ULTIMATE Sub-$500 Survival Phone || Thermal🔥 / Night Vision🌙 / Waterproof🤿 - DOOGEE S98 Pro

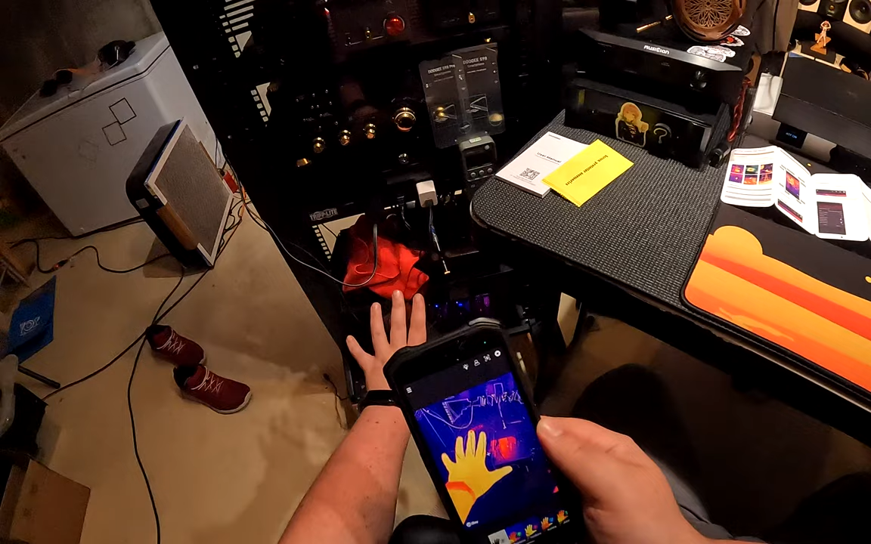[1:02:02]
It does a little bit. There's a little bit of an adjustment. It makes the hottest thing on screen the brightest thing on screen, unless there's something even brighter.
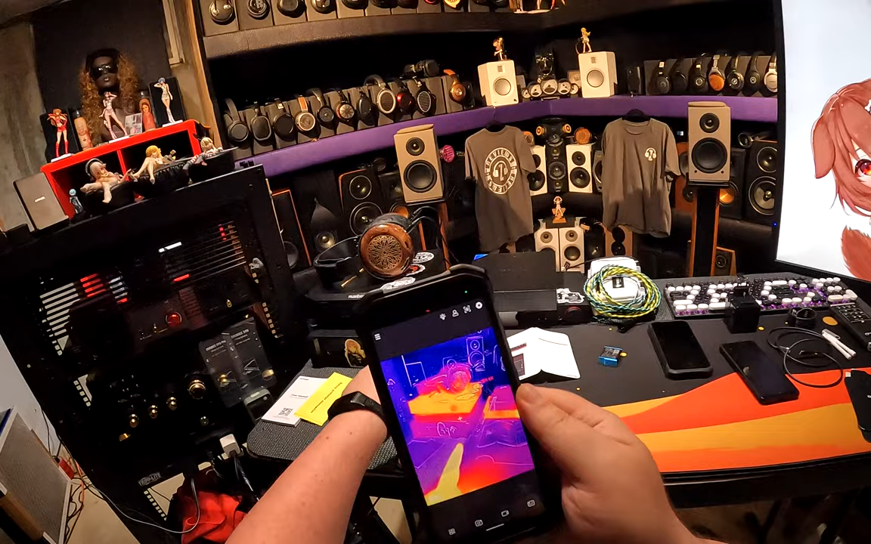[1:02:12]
So like, look at the, like that, that amp's been on all this time, those two units. This is the clock, the reclocker, the XC1 reclocker,
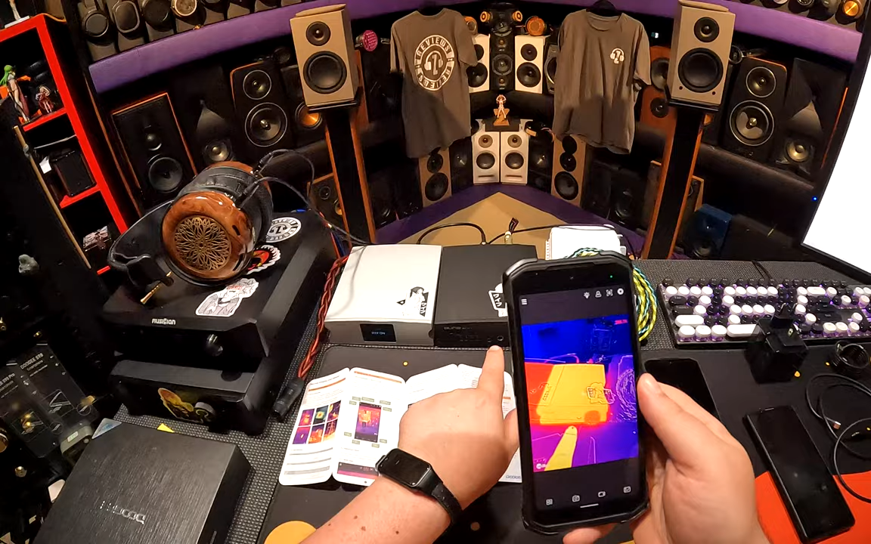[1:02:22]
versus the actual X1S GT headphone amp, and you touch them, and it's like, this is like cold to the touch,
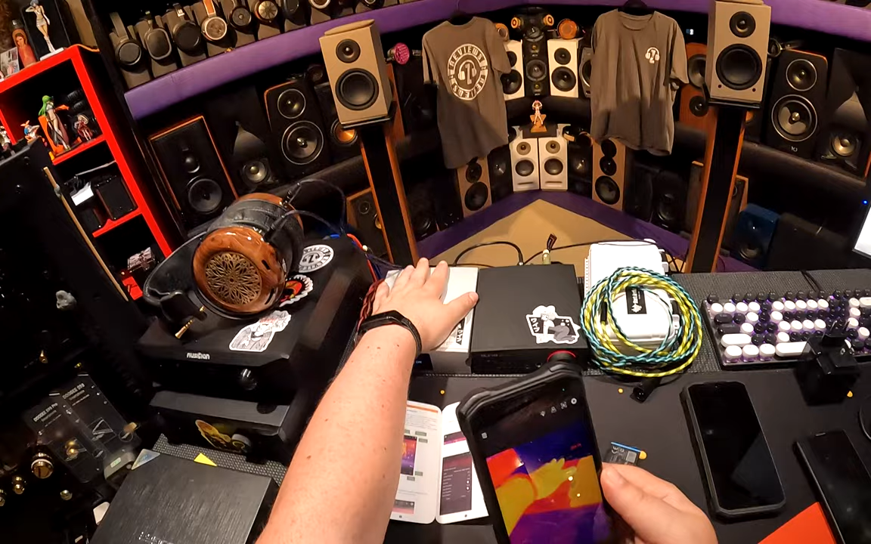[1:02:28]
but I can tell it's not the same temperature as the desk, or it wouldn't be this color. And this is like, warm.
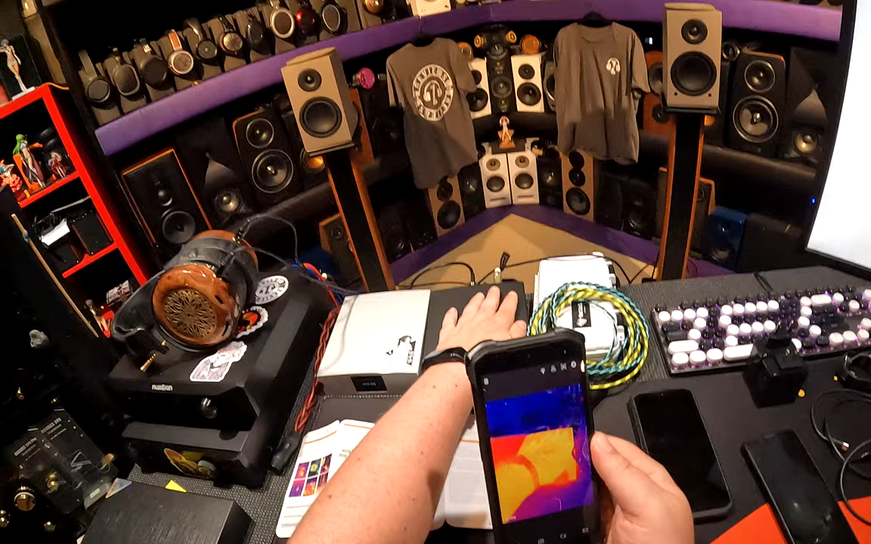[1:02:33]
Like, yeah, I can tell it's on, but not like hot. And it's like, it's such an intense color difference.